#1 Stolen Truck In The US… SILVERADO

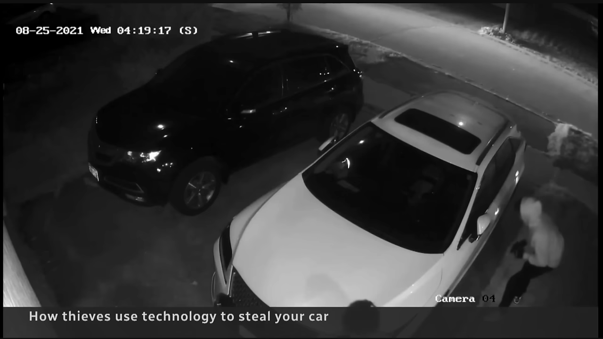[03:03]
They tuck up in front of the car, hiding from the vehicle driving on the street. And within a few seconds, go right back. Eventually gain entry to the car through the door lock, whether they punch the lock or pick the lock, they get the car open and get inside. Once they're inside, this is what's actually pretty dang alarming. Within minutes, they have the ability to plug into the OBD2 port, reprogram or program a virgin key, and the car starts up and drives away as if it's been their car the entire time. And these guys just drive away in what is essentially a $45,000-$50,000 asset.
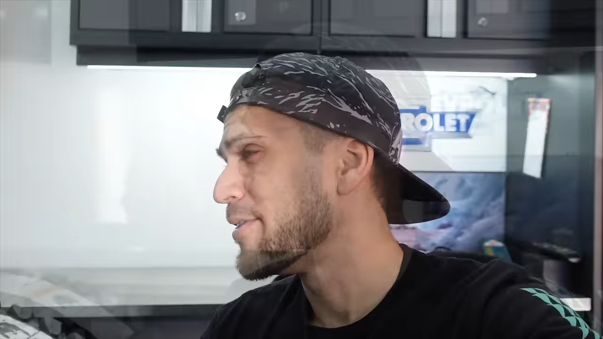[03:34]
This second example blew my mind. I didn't think this was a thing, but apparently it is. They have what they call a relay attack.
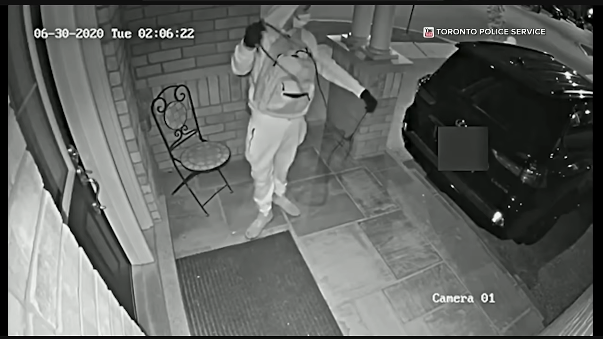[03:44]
They take an intender or extender and it communicates with that second person sitting in the driver's seat. And the car thinks that the key fob is in fact right there.
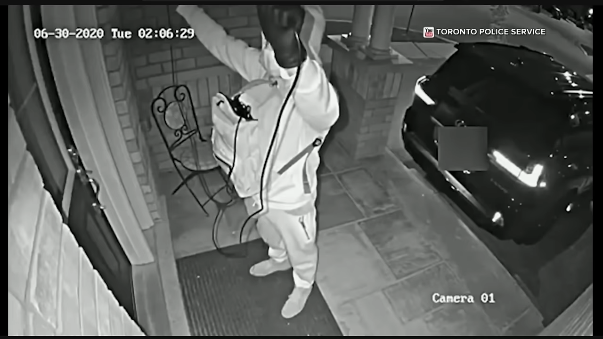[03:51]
Starts right up, drives away, no alarm, no issue. These two gentlemen drive off with what is essentially a $50,000-$60,000 asset.